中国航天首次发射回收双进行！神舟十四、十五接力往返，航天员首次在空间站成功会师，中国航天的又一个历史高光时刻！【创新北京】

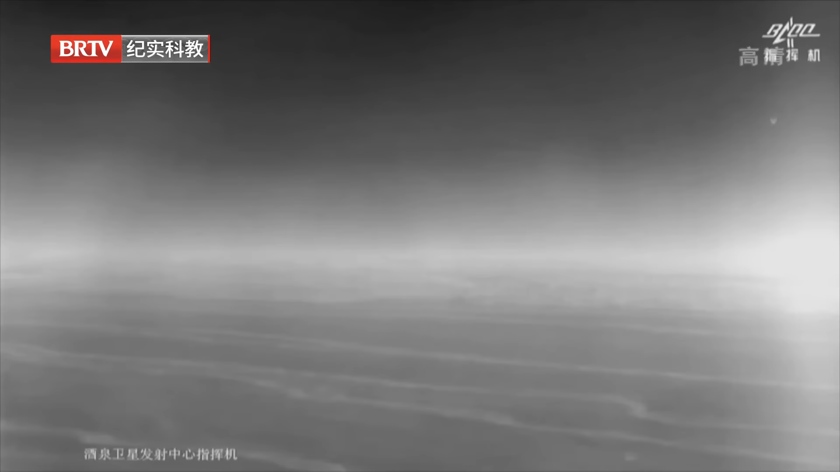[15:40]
开始发现目标， 开始发现目标。